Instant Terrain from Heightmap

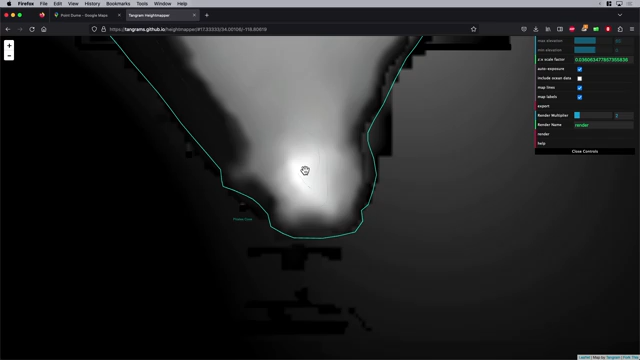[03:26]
and I'm getting something that I can already tell is going to be a little bit of a peak and everything that's black is going to be flat. So in this case, if I don't need my map lines, I turn that off.